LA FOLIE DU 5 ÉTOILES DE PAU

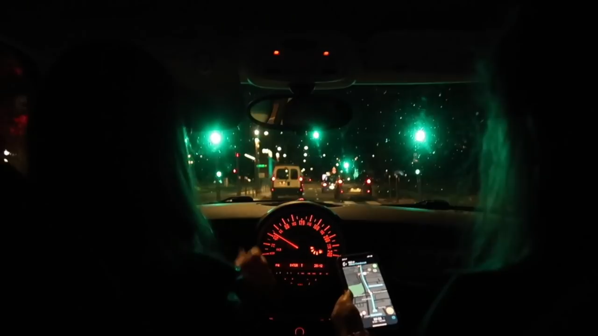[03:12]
droit au rond-point, il y a un rond-point dans 150 mètres. 120 mètres, 100 mètres. Tout droit au rond-point, t'as dit. Oui, tout droit. Je freine ou pas? Non. Non. Tu doux. Ah, ça doux. Ah, ça doux. Ah, vas-y. Vas-y. Vas-y.
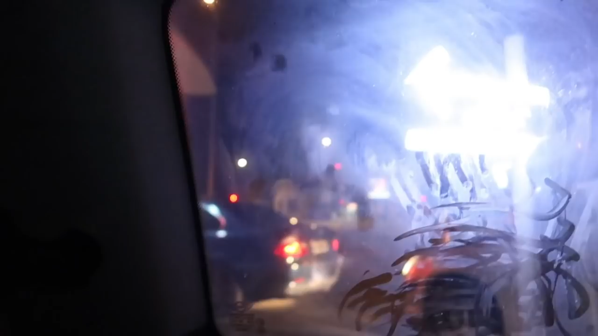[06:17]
Non, il y a beaucoup trop de buée. Regardez, on est là. Moi oui, comme d'habitude.